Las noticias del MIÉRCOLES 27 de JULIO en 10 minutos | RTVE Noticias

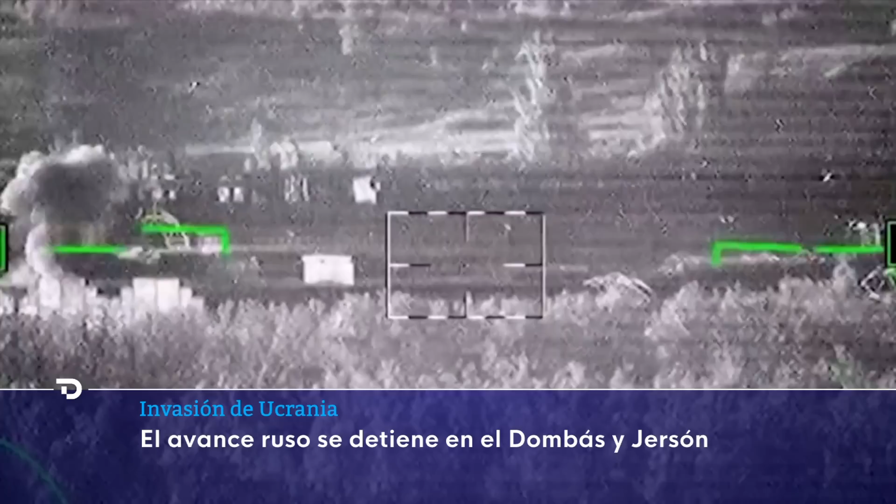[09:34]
Esos proyectiles son los que el ejército ucraniano utiliza para intentar